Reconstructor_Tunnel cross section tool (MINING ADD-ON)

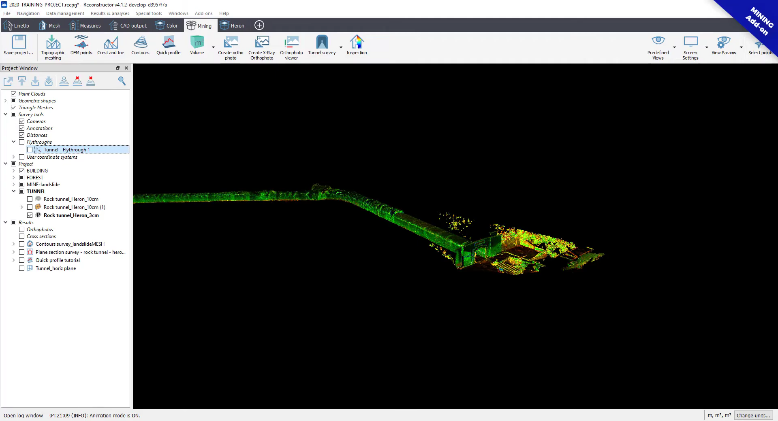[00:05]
In this tutorial we are going to have a look how it's easy to use the Tunnel Cross-Section tool
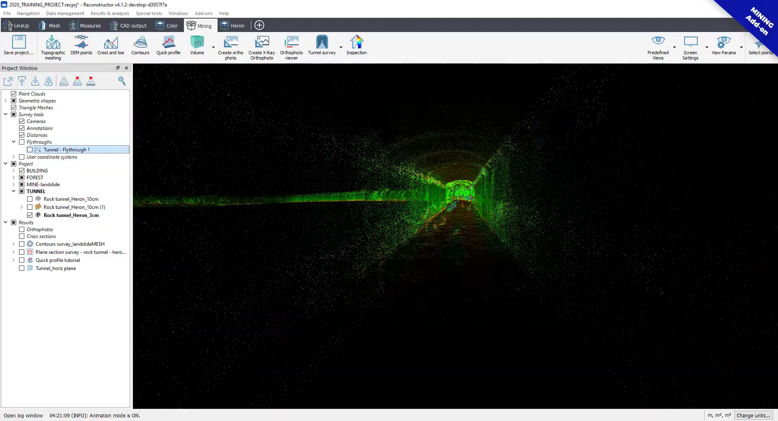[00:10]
in Reconstructor 4.2 to speed up your workflow and get your job done.
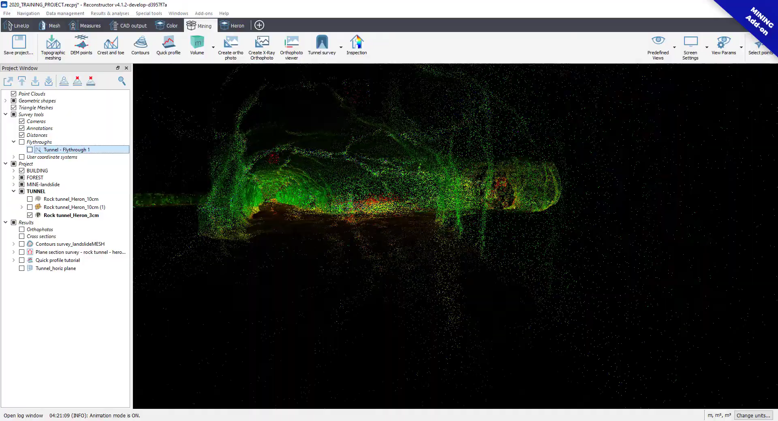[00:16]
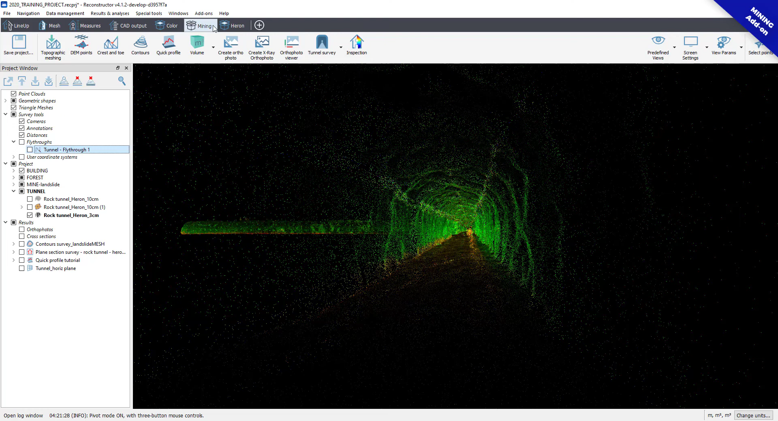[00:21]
Click on the Tunnel Cross-Section button to create a new aligned section survey and then name your survey.
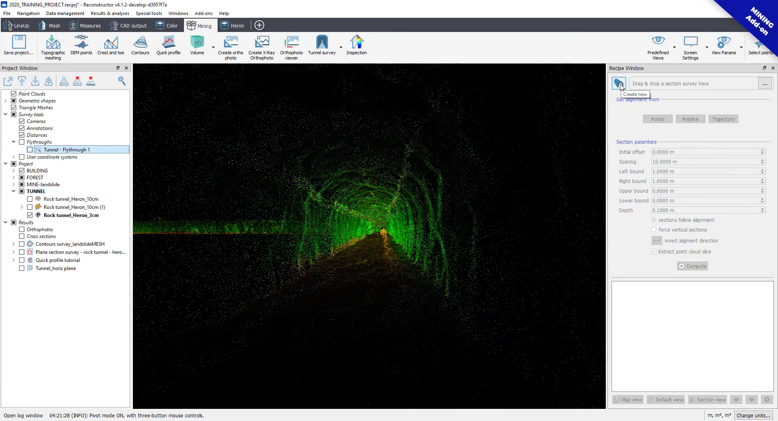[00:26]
There are three different options to align your survey, by points, polyline or trajectory, in which SMART with lines will help you to go to the next step. By using points, the software will ask you to double-click on the 3D scene to select points to define an alignment.
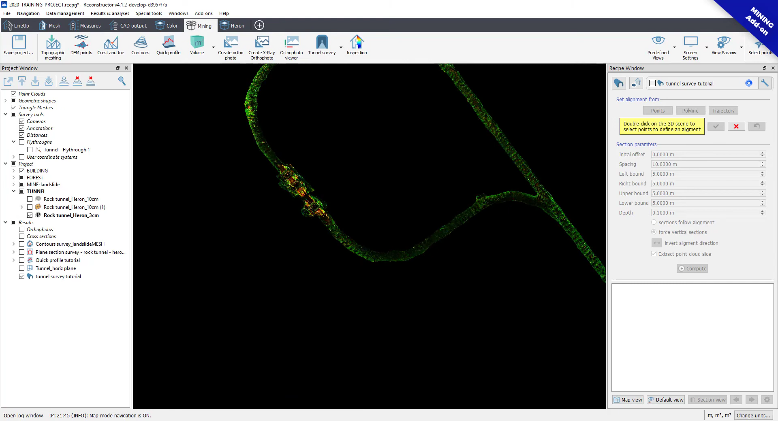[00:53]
The first cross-section of the survey will be created at the starting point,
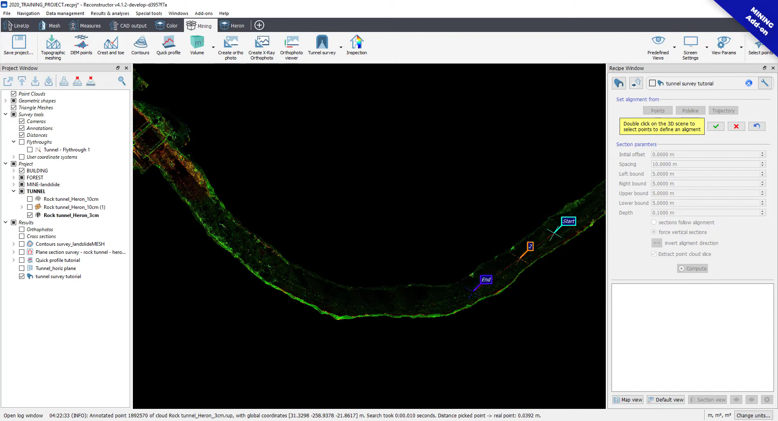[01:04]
the others will be followed by changing parameters in section parameters. Here you can easily modify the spacing and the sides of a section to do better fit the data. All the sections will be created by default in vertical direction with respect to the line. The window below shows all the
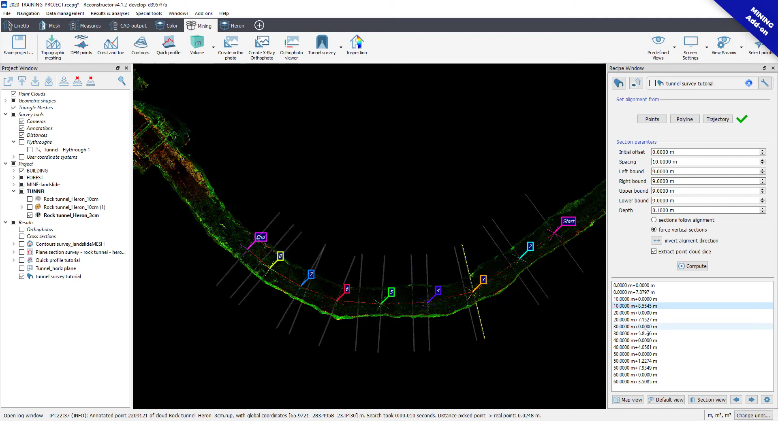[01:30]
extracted cross-sections and their position from the starting point. By double-click on the list, the software will display the section. You can move from one to another section by using arrows at the bottom.
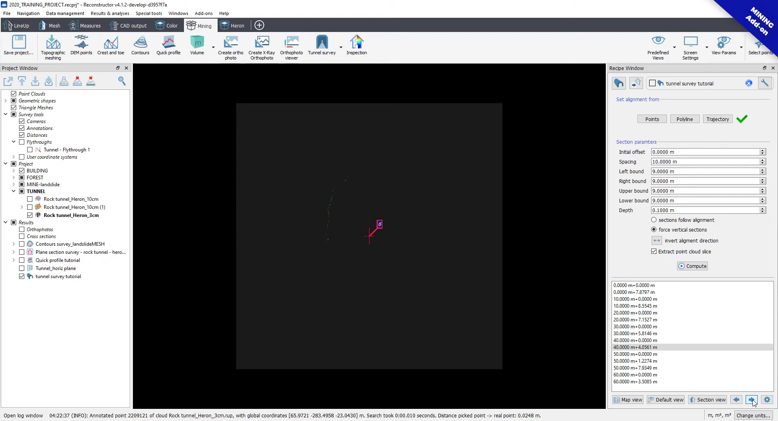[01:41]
In setting button, you can find the parameters to extract polylines and orthophoto.
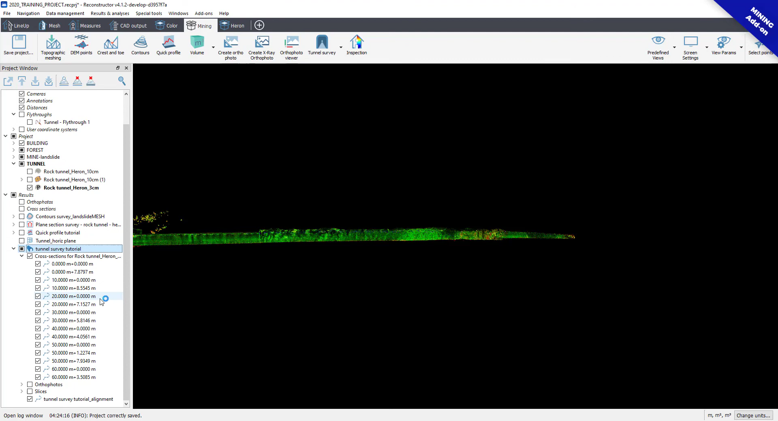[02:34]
the software automatically creates and sorts the results in each specific category's width. Cross-sections, where we have polylines.
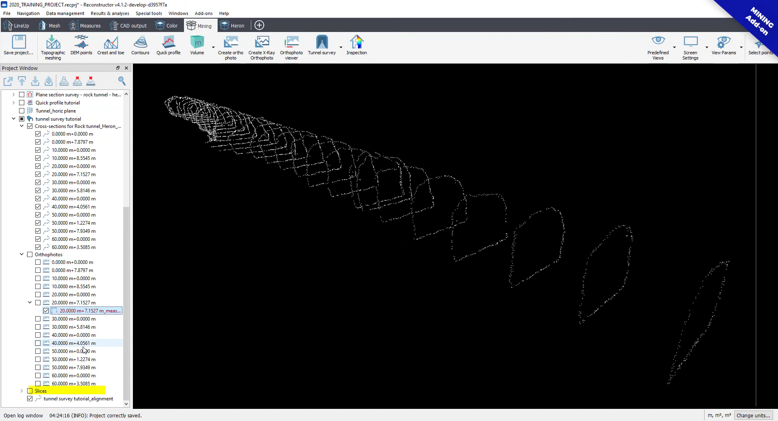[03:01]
slices, where the software automatically extracts smaller point clouds with the depth it defined in previous step.